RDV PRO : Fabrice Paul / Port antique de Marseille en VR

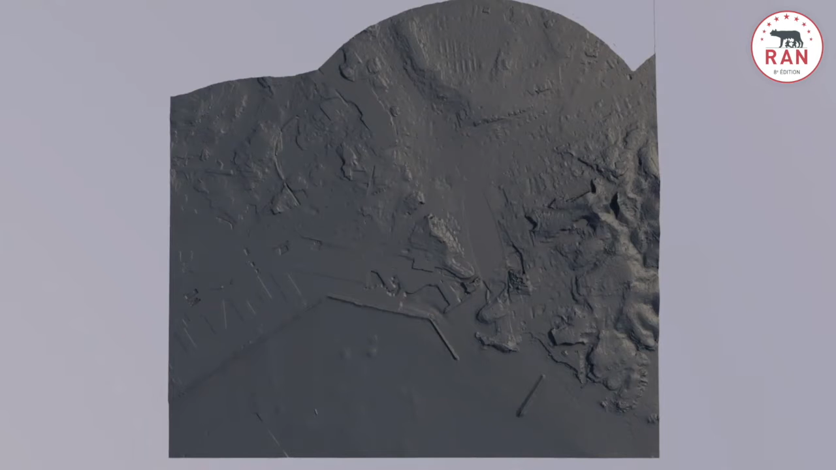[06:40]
Je peux vous montrer un petit peu des éléments aussi préalables, très importants pour nous dans le domaine du travail en trois dimensions, c'est tout l'aspect topographique. On a travaillé avec des lidars IGN qui nous ont permis aussi de créer un environnement,
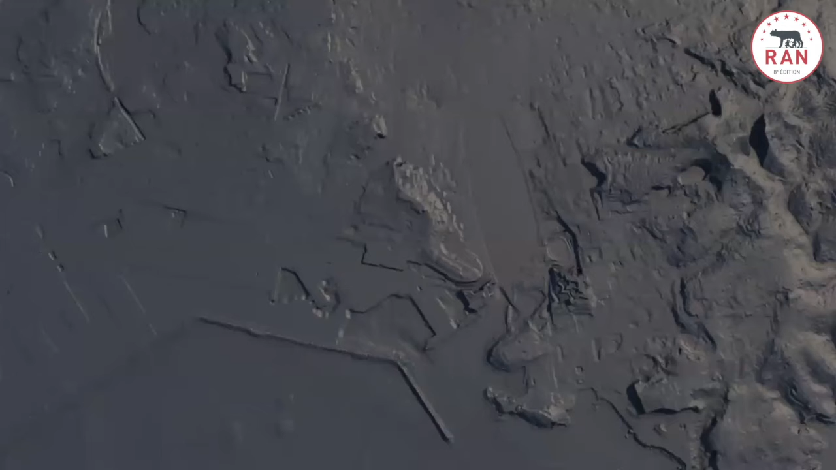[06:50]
l'environnement topographique de la vie de la structure, on a un lidar IGN actuel, mais que l'on a refaçonné de manière à pouvoir se calquer plus précisément avec l'environnement
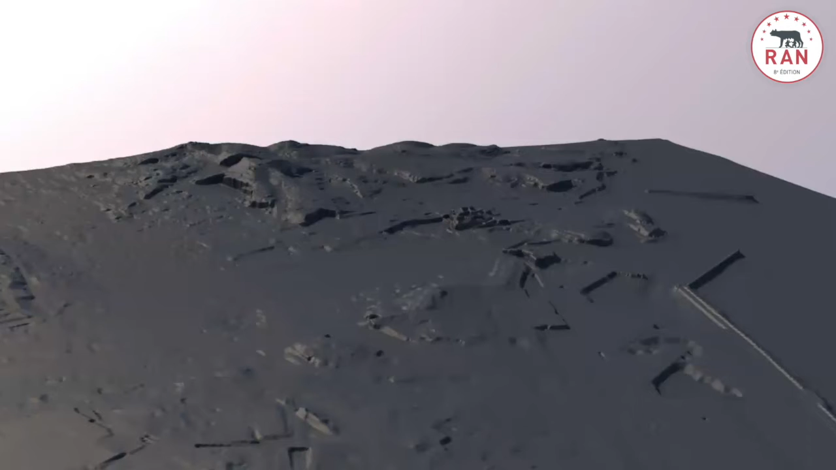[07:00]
qui était celui de la ville antique dans l'Antiquité romaine.